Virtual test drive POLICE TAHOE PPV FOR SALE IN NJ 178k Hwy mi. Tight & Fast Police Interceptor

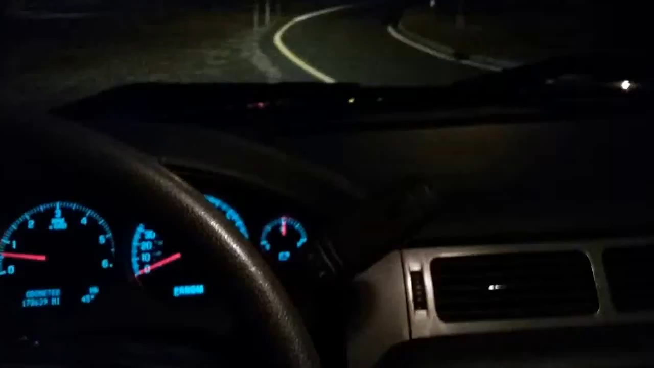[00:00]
hi guys it's Bob with North Jersey emergency vehicles and here we are this is at the controls of the 2010 Chevy Tahoe PPV police pursuit vehicle okay this one has a hundred and seventy eight thousand miles on it all right all highway as you can see all the gauges are right where they should
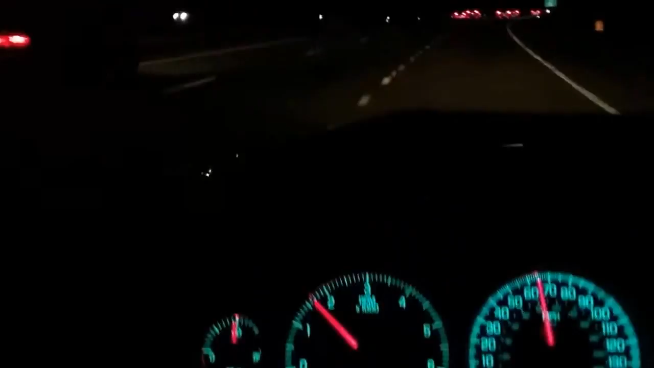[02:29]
okay no abs lights on all the gauges are functioning normally here